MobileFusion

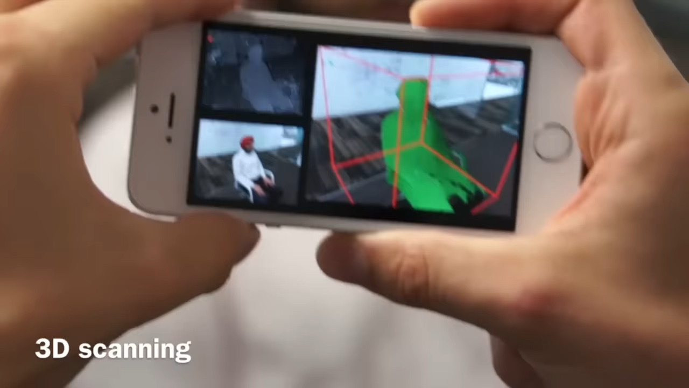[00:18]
Just by running the app, you can turn your phone into a real-time 3D scanner.
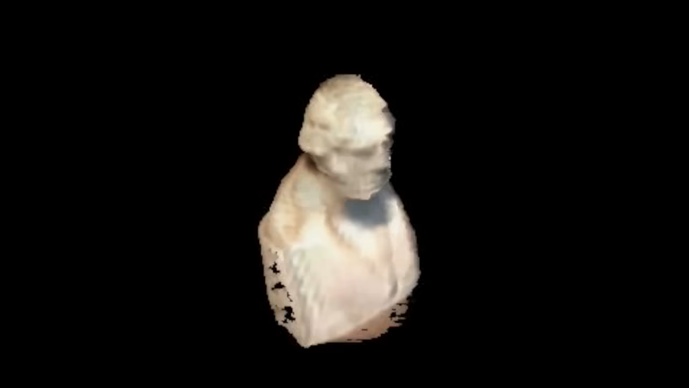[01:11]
As the object is captured from all the angles, the 3D model is refined and once satisfied with the scan,
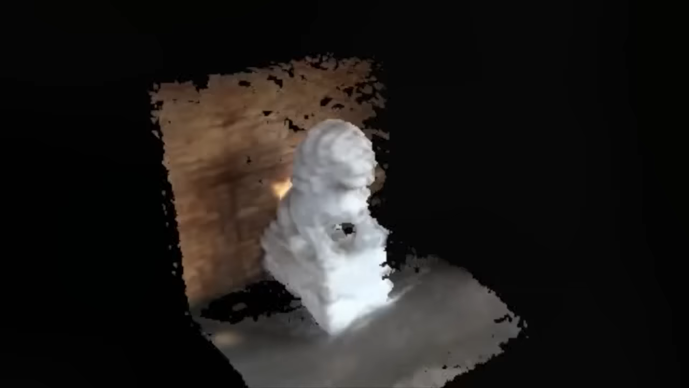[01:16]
the user can view, share or print the 3D model instantly.
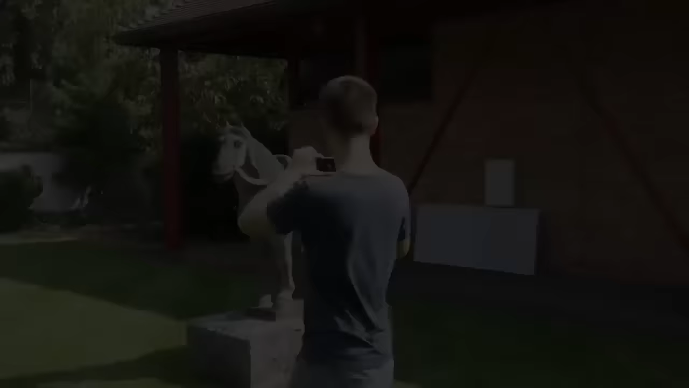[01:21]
This allows any mobile device to turn into a 3D scanner.
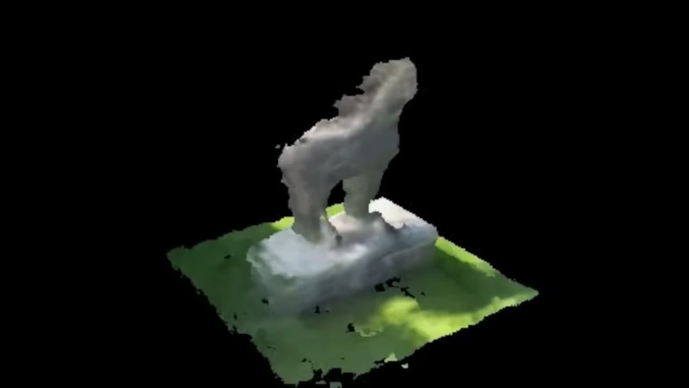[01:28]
If your phone has a regular camera, then all you need is our app.
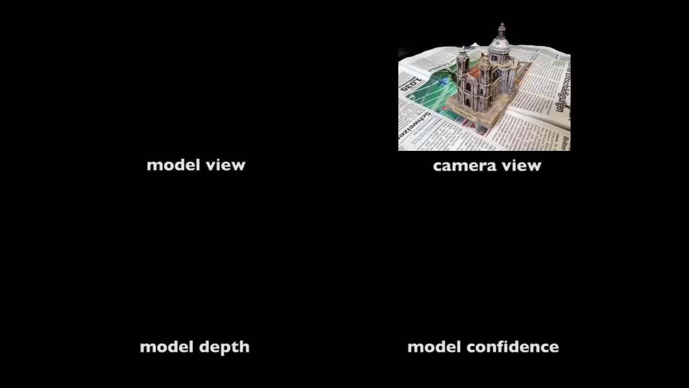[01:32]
We show our method working with an existing dataset used to compare to the state-of-the-art system from CVPR 2014.
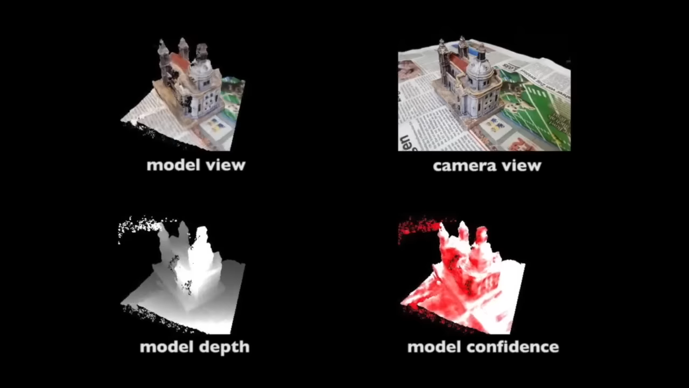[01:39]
Here note how our system is incrementally built in real time and the detailed surface geometry is refined over time.
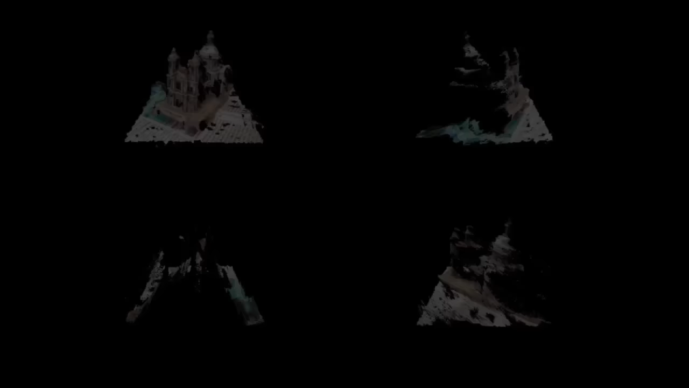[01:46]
Our system is performing dense camera tracking, stereo matching,
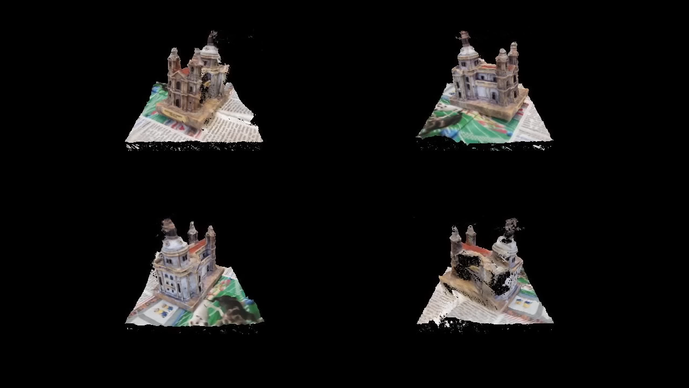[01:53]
volumetric fusion and surface extraction at 25 Hz. The final reconstructions are shown here.
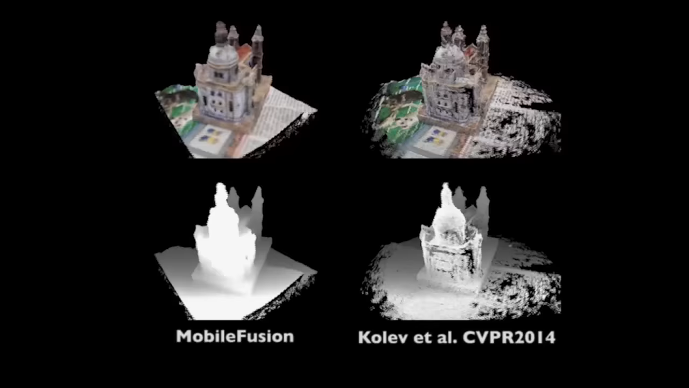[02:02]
As seen on the left, our system can reconstruct detailed dense surface geometry instead of a semi-dense point cloud.